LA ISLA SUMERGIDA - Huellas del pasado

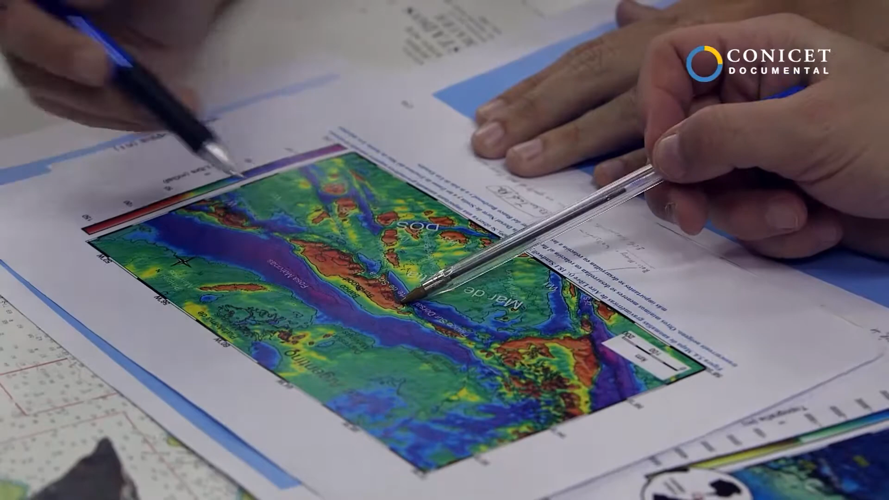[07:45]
El Banco Burgut es uno de los principales en dimensión bancos sumergidos de toda la región del arco de Escotia.
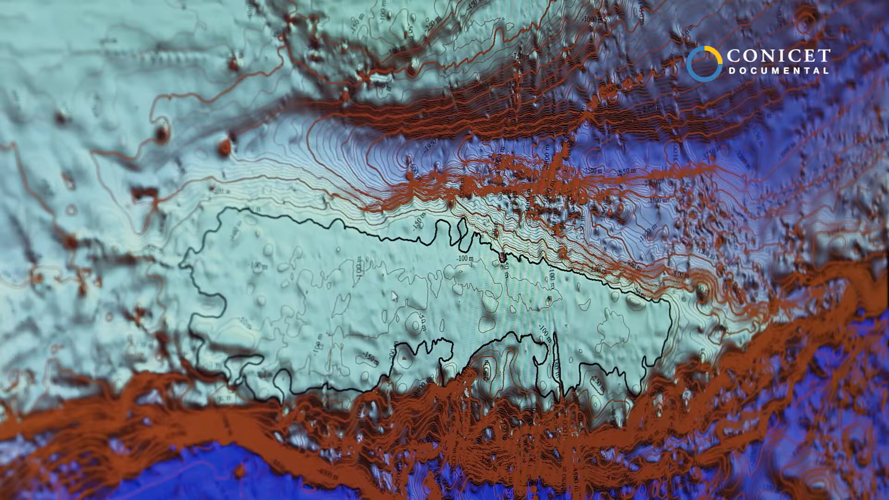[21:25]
Nosotros creemos que en la superficie del Banco Burwood, cuando era una isla, se desarrollaban turberas.
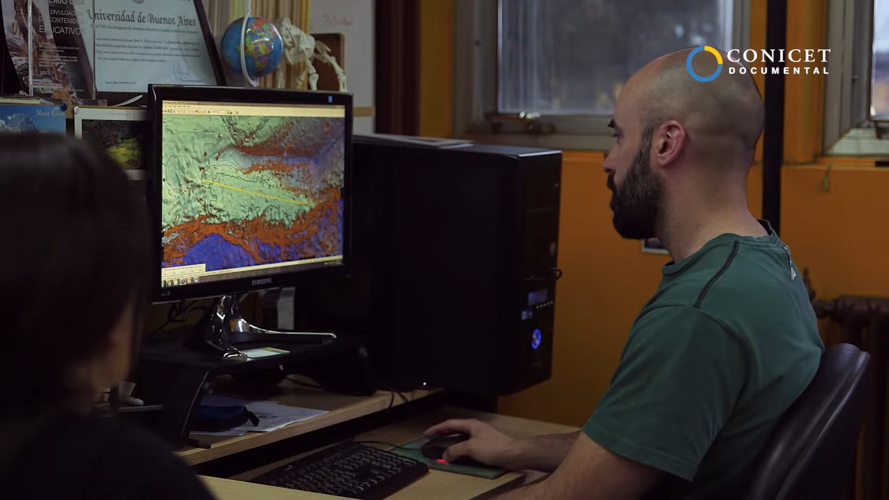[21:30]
Esto lo sospechamos porque la topografía del banco, la batimetría en realidad, lo que muestra la batimetría actualmente, es una batimetría muy plana,
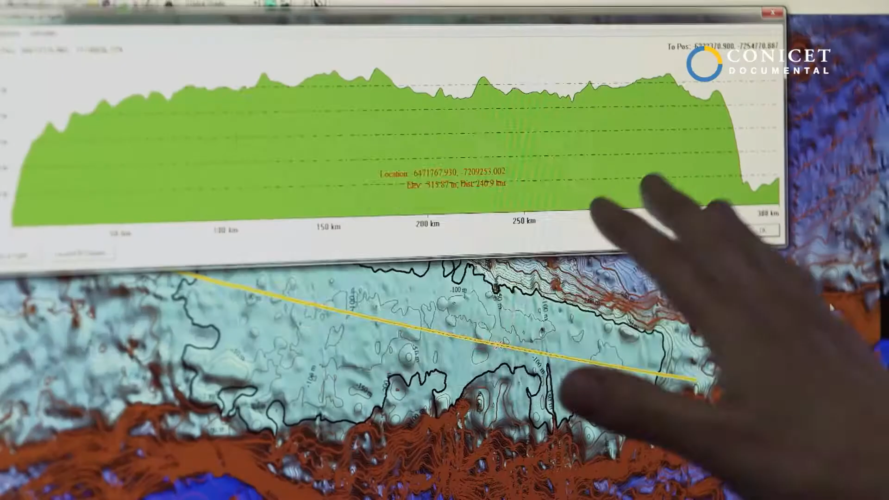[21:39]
con algunas depresiones que serían indicios o de formación de turberas en el pasado o de lagos.